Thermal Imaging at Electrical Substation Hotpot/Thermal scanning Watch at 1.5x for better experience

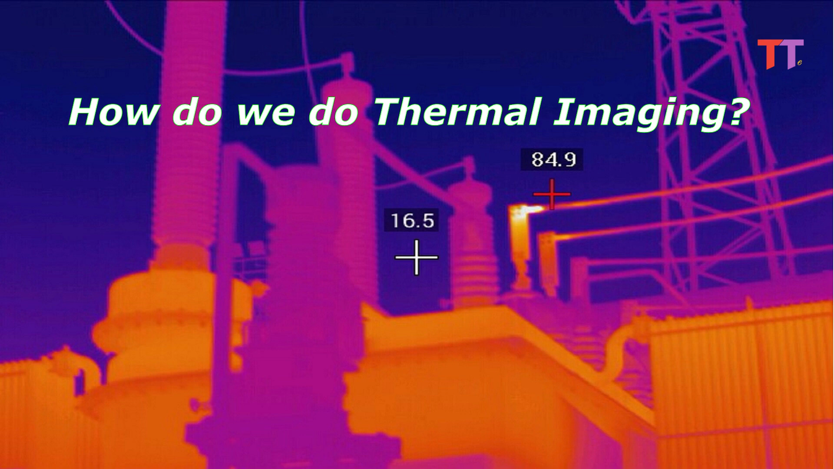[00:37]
Now, let's see, how do we do thermal imaging.
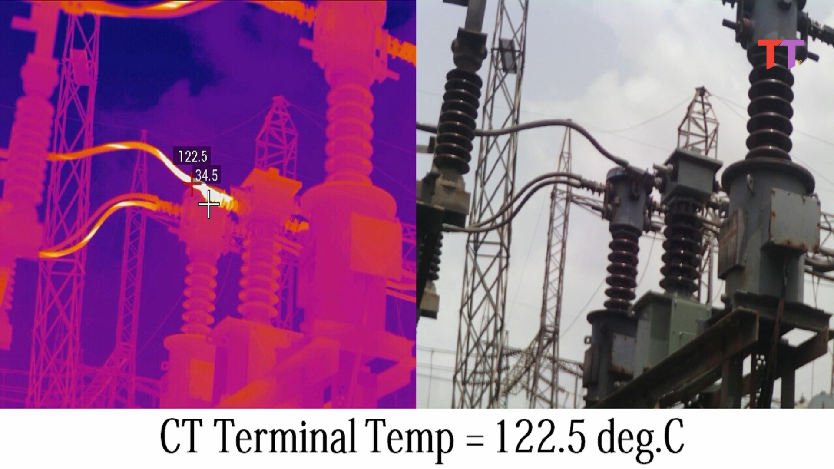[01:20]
In this CT thermal image, CT terminal temperature is 122.5 degrees Celsius, and it looks bright and yellow as compared to other parts of the CT. Such hotspots cannot be located with naked eyes. Let's see next image. In this image, CT terminal temperature is 76.5 degrees Celsius.
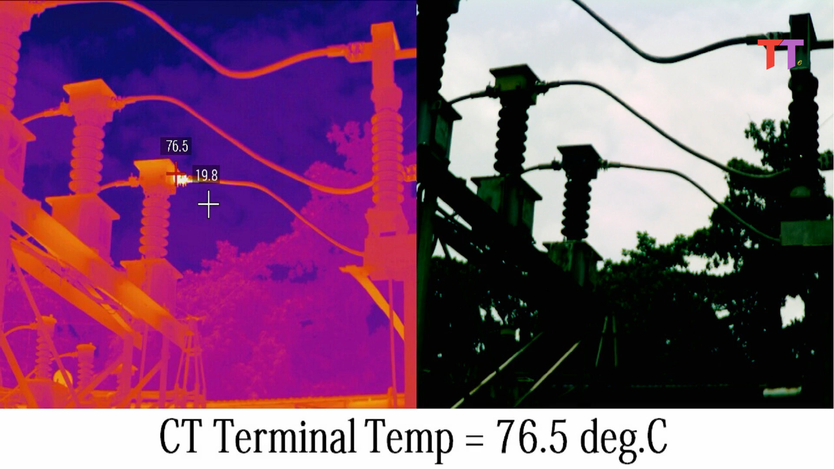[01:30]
Moving on. In this image, isolator palm temperature is 127.7 degrees Celsius.
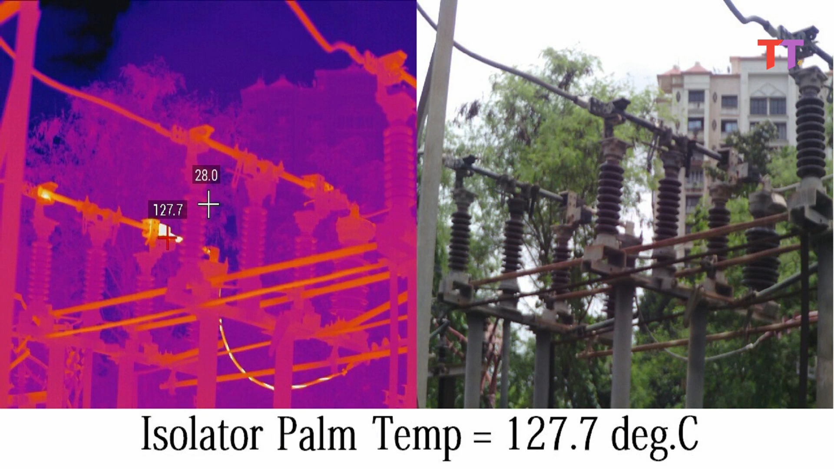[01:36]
In next image, we can see, isolator rod temperature is 69.8 degrees Celsius.
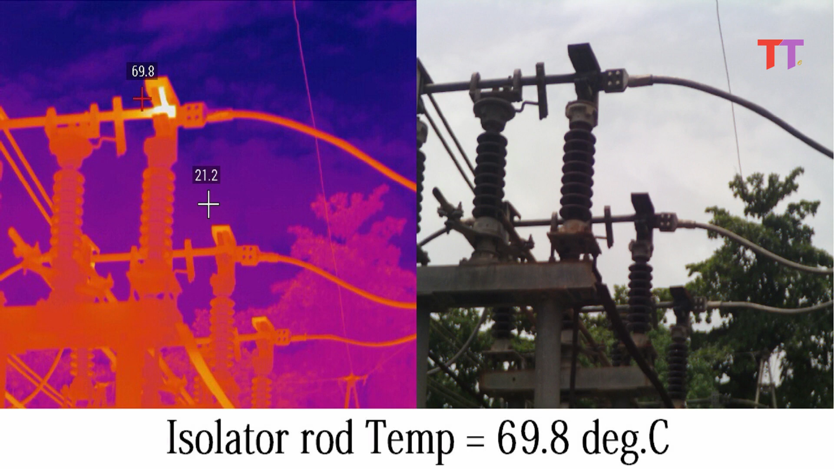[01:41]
In this case, the part of the rod which is fitted inside the jaw shows high temperature. In this image, bus T jumper temperature is 118 degrees Celsius.
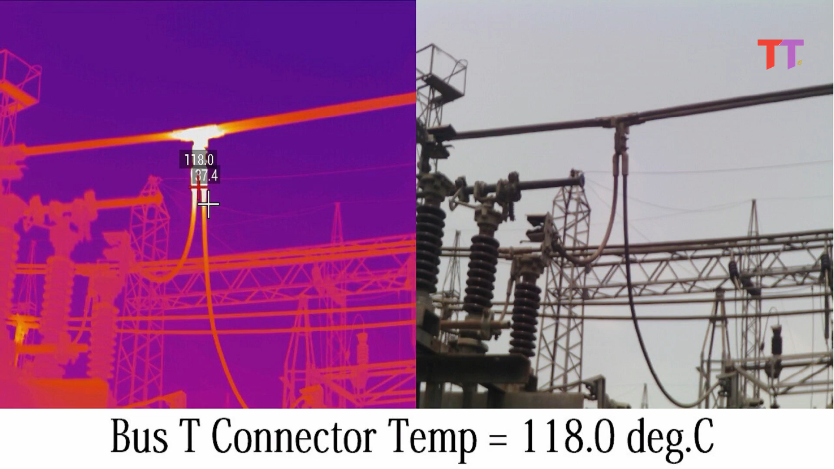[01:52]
Now, we can see circuit breaker top palm temperature is 101.9 degrees Celsius.